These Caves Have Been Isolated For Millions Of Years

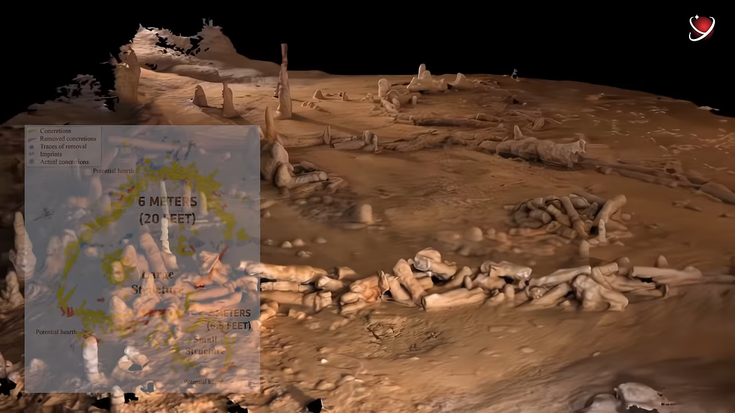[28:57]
standing roughly 40 centimeters, 15 inches high.
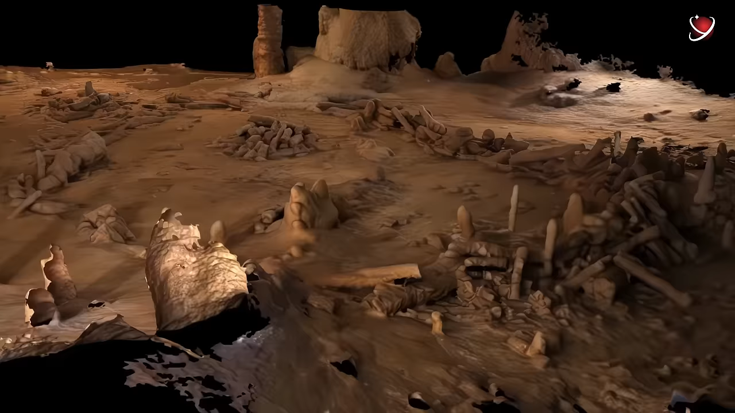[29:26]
with two inside a large ring and two outside.